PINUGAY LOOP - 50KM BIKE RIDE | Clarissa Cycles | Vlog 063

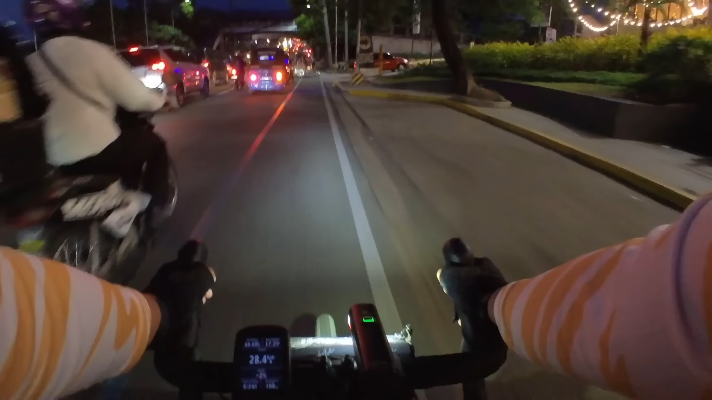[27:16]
So, dito na tayo dumaan sa Sumulong. Kasi for sure, traffic sa Felix Abe. Lusong na yon kaya lang. Lusong sana tayo sa Chikling, kaya lang. Yun nga, baka traffic sa Felix Abe. So, dito. May tatlong ahon pa pauwi.
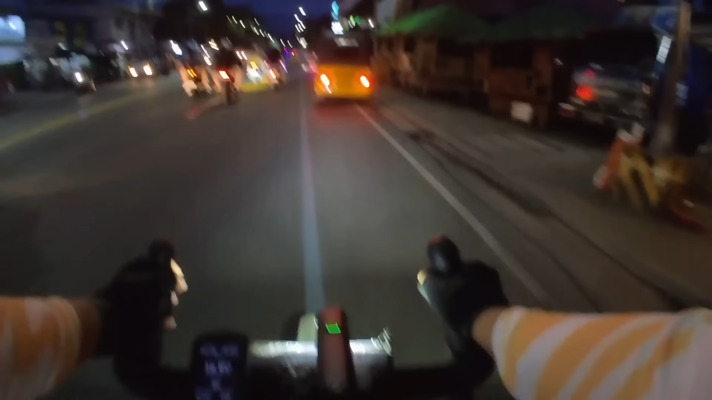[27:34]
Pero taste-taste na lang. Kasi mas malapit din to. Ito yung unang ahon. Bankersville.
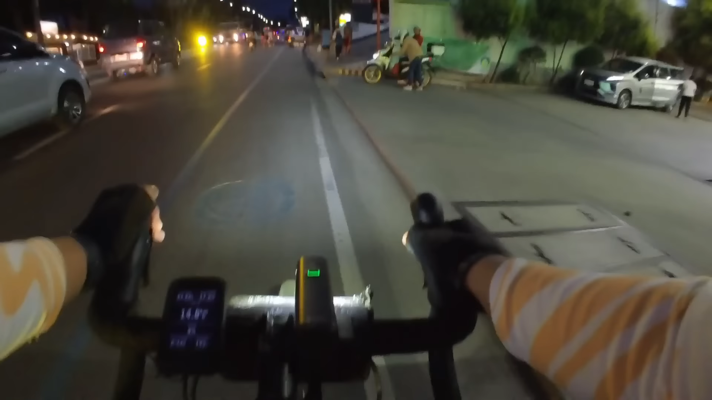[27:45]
Out of 3 ahons kung pabalik ka. Tapos na.
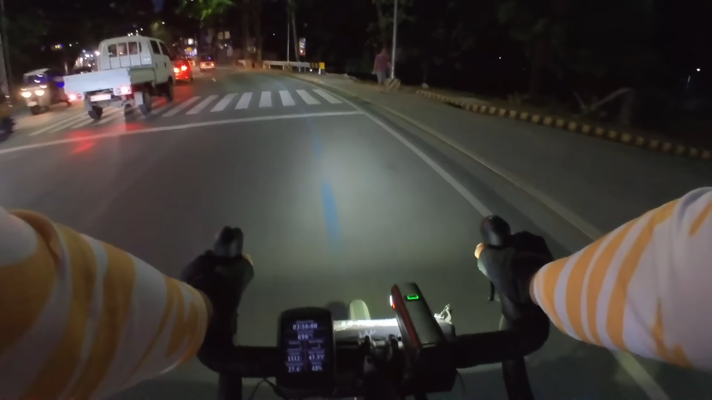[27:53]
Ito na ang pangalawa. Medyo traffic pa. Ito naman, banayad lang. Hanggang Petron to. Mahaba-haba. Pero banayad lang. Medyo busy talaga pag Monday. Patience is the key.